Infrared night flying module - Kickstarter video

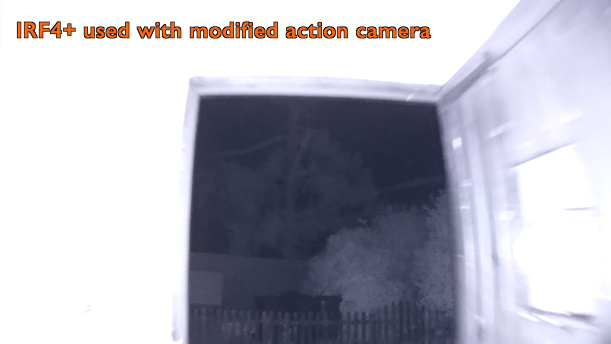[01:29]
This high powered compact infrared module fits onto a 250 size multirotor either in place of your action cam or if you still wanted to record your heroics then underneath the frame.